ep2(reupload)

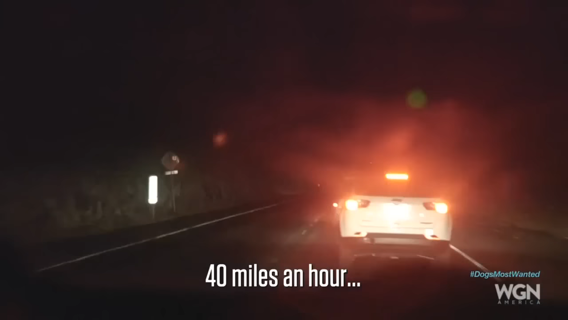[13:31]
40 miles an hour. 40. Speed limit is 35. Oh, that's terrible. Why?
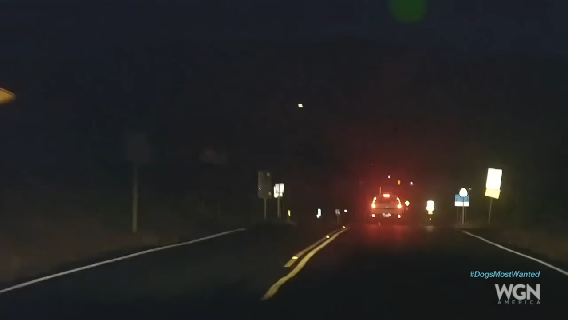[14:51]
He's turning, guys. We're right behind you, dog. Now. Get in the front of him. Don't run him. Tell him. Don't run him. Watch out. This rock, you bitch. Over. It's that bumper. Pull over.
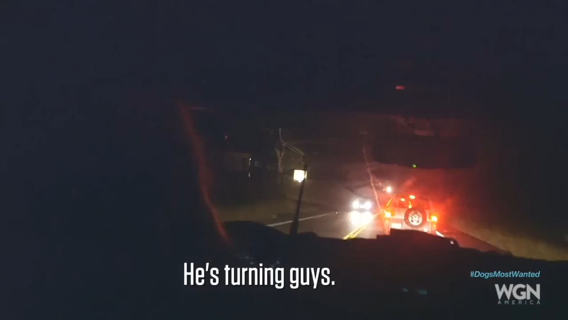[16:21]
He's turning, guys. Watch out. Go.
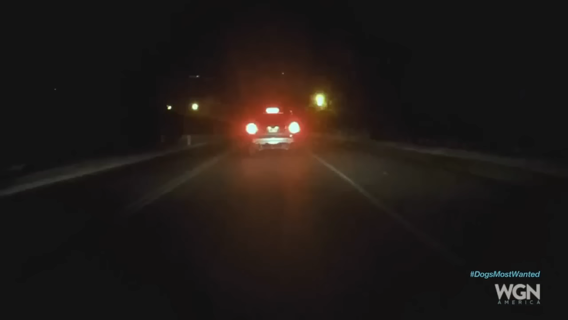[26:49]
Now the guy got gas and he's back on the road again.